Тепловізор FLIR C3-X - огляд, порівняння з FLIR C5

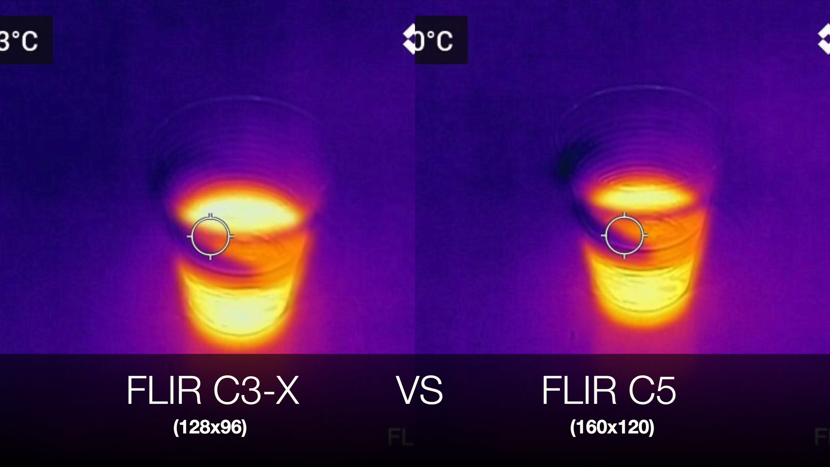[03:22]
у FLIR C5 розмір матриці 120х160.
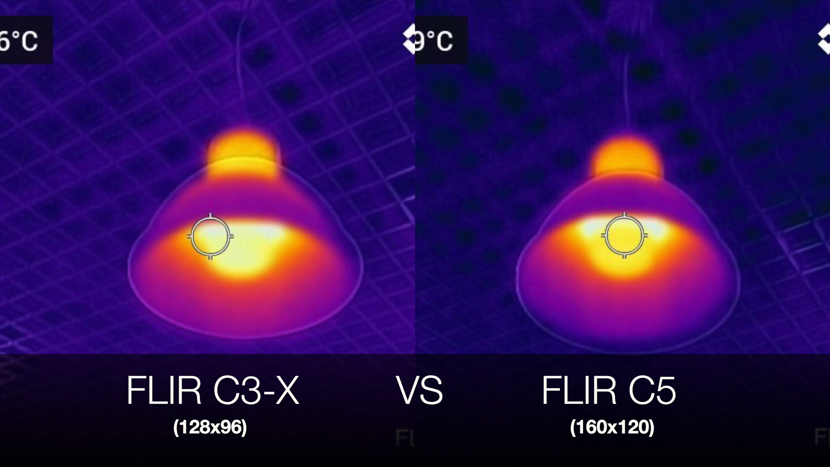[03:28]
Ще є деякі відмінності по функціоналу.
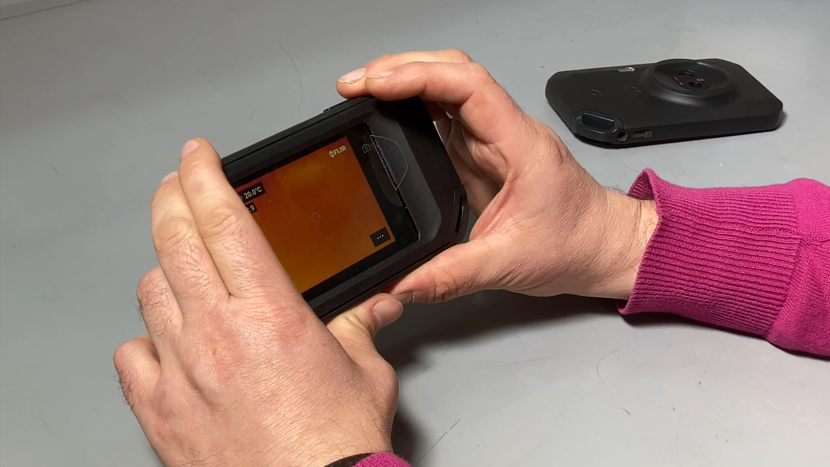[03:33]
FLIR C3 не має цифрового зуму, FLIR C5 його має. Також у FLIR C5 є можливість запису відео, її немає у FLIR C3. І остання різниця основна, у FLIR C5 можливо маркувати картинки марками безпосередньо на приладі. FLIR C3 не має такої функції, але не знаю, наскільки вона потрібна.